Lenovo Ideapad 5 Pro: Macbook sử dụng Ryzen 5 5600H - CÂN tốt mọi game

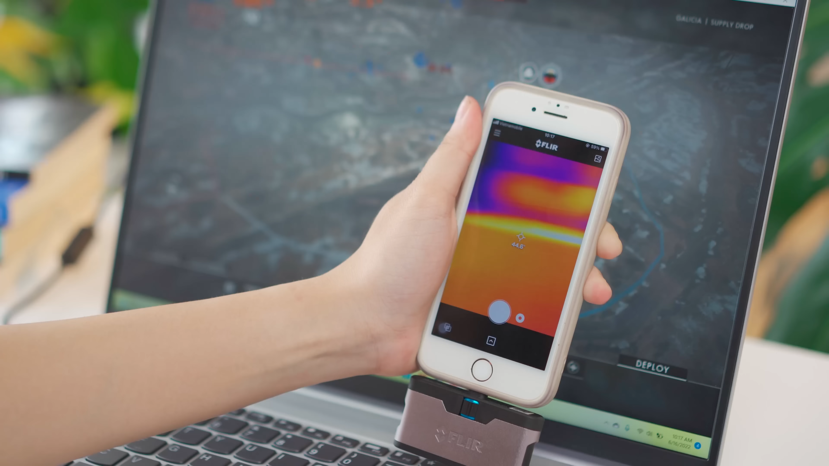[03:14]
Phần phía trên mạng phím gần mạng hình là 44 độ Mạng hình mát mẹ ở cái mức 32-35 độ Và phần phía dưới thân máy là gần 50 độ